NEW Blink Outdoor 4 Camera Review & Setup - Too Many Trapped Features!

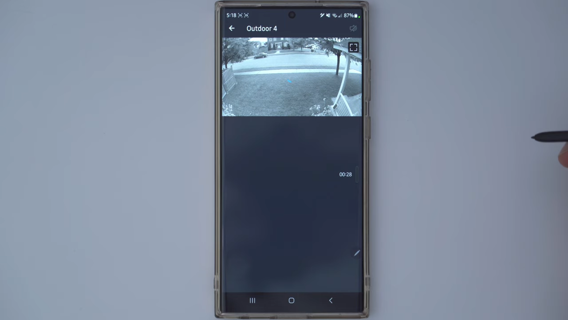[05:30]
And I notice it does take a little bit of time on this system, even though I have, you know, great internet connection and speeds. But let's click on the full screen icon.
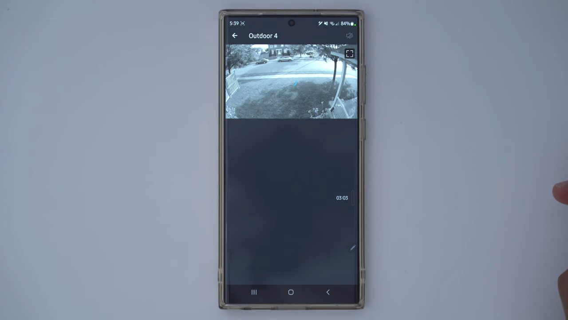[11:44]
We'll wait for that to pull up, and I'm just gonna show you that we can no longer save live view clips like we could before.
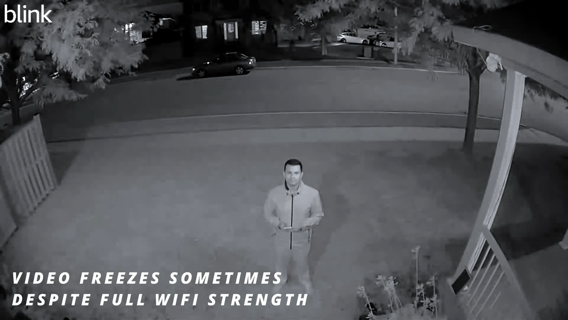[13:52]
Obviously, if you have some kind of exterior lighting, like a floodlight or a wall light or something like that, you know, it's definitely gonna improve video quality. But if you're just banking on, you know, kind of pitch dark, the image is definitely grainy. They do mention, you know, a little bit better low light capability, but, you know, it's still kind of not exactly where I'd like it to be. It's something that, you know, this system really does need some kind of exterior type of lighting to really get full benefit with night vision.
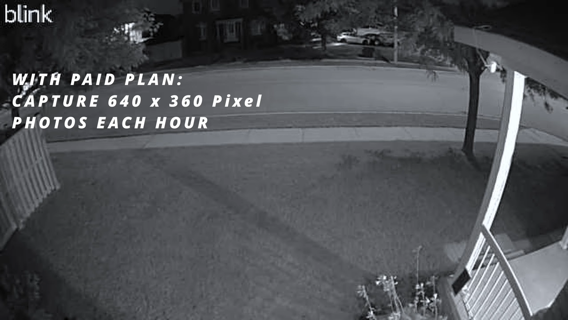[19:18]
The cloud plan also allows the camera to take a photo every hour, and then it just creates like a series of photos for you to review at the end of every day. But the resolution is pretty garbage.